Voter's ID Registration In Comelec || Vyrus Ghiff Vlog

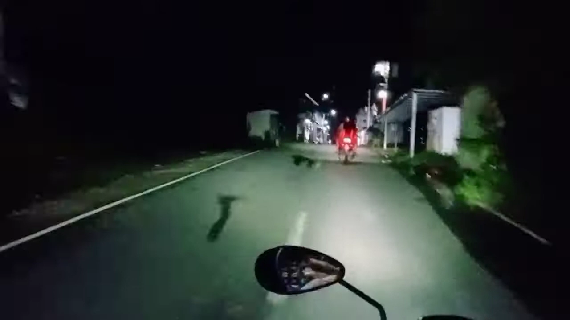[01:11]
So yan mga kabay, kami on the way na sa Comelec para magparehistro ng voter's ID.
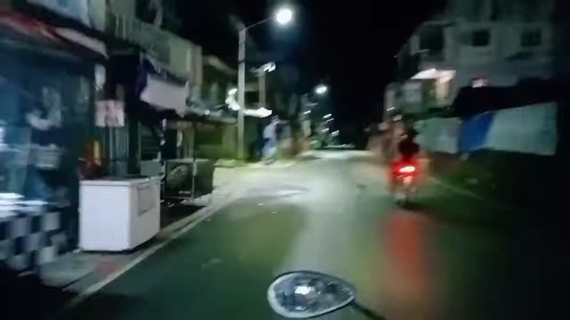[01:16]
Dito nyo mga kabay, kami ay umalis ng madaling araw, 2 pa lang,
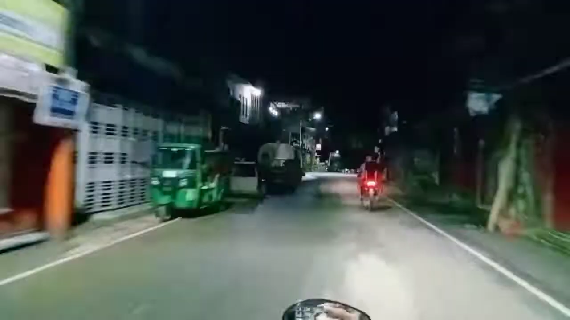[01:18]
sapagkat baka kami ay maubusan ng fill up.